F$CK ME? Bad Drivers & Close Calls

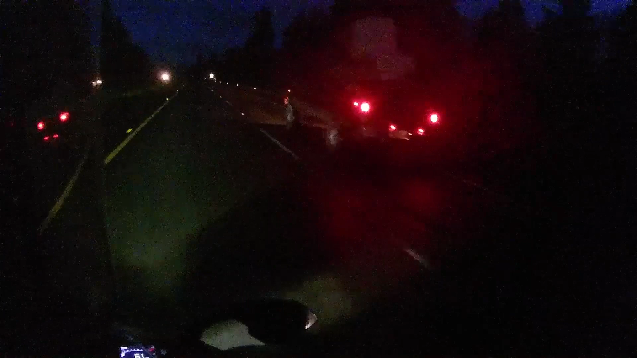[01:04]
Oh, it is a truck. Motherfucker, that shit is unsafe as hell.